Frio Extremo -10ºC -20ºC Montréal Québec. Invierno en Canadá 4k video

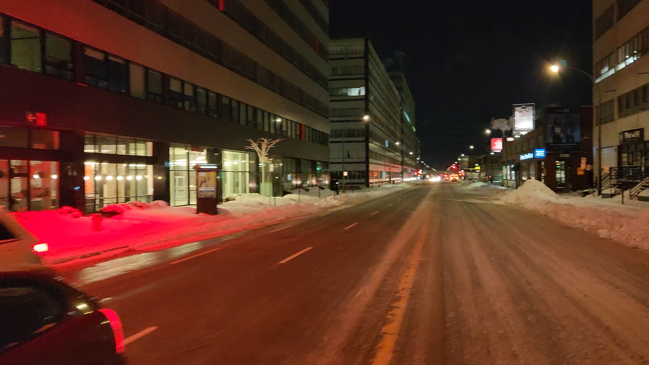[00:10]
Aquí vamos, son las 6 de la mañana en la ciudad de Montreal, Boulevard San Laurent, temperatura menos 10, menos 20 grados. El cucuñango se está comiendo a la gente, está haciendo bastante frío. Como la ciudad de Montreal es seco, el frío es más fuerte todavía, según me estaban comentando.
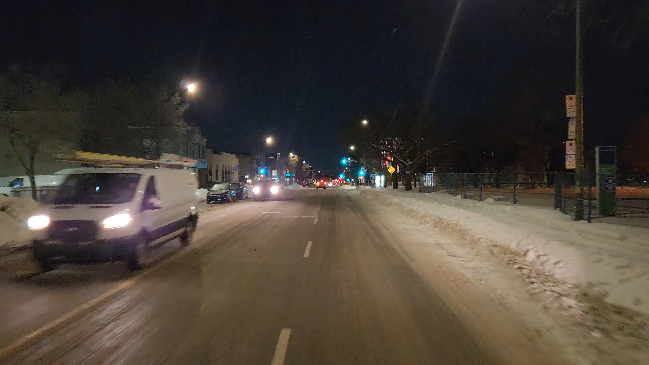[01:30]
Si hace frío, papá. Como dice el guajiro, oye, hace un frío que no lo brinco un chivo, compadre. Mira, bueno, ustedes pueden ver, la calle está en limpia, pero lo mismo es siempre. Hasta que no quiten esa nieve, los coches van a estar, mira aquí a la derecha, ¿no?